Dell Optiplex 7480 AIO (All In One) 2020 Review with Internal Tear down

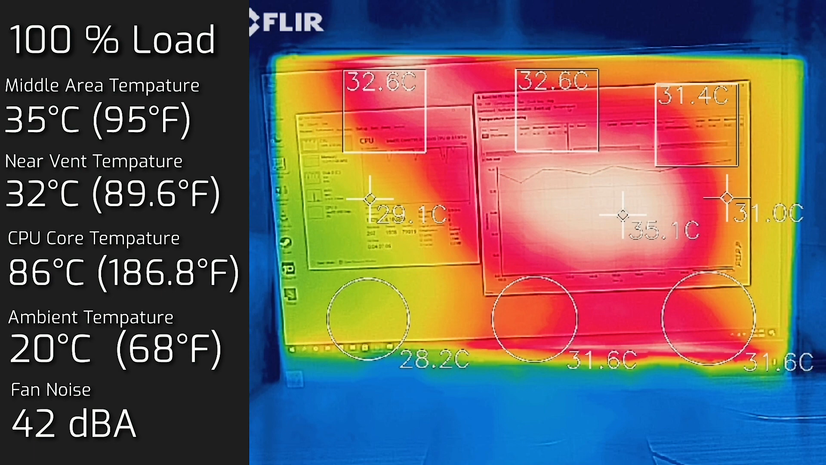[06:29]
the fan noise was at 42 decibels so it's gotten a little bit much more louder and the temperature of the processor was sitting at 86 degrees celsius so as you can see when it's doing